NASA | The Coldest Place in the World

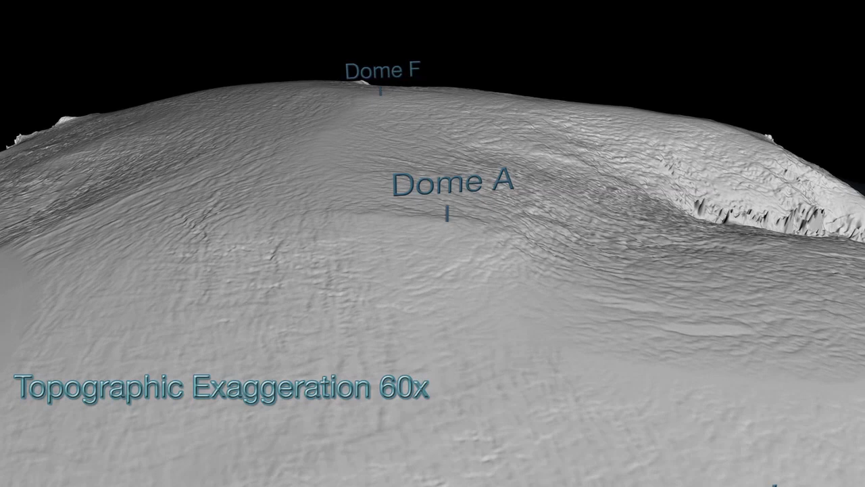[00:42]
There's a lot of atmospheric science and climate science that's behind what produces the coldest temperatures in Antarctica.
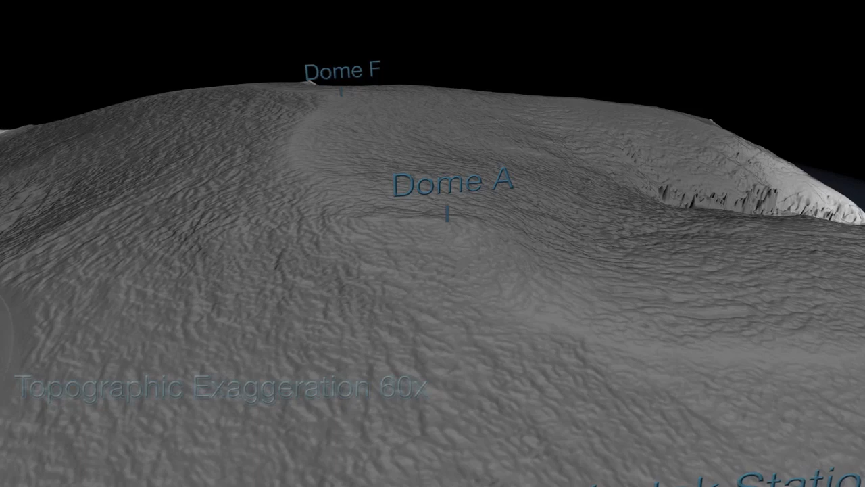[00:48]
The home of all of that is this area along the ridge,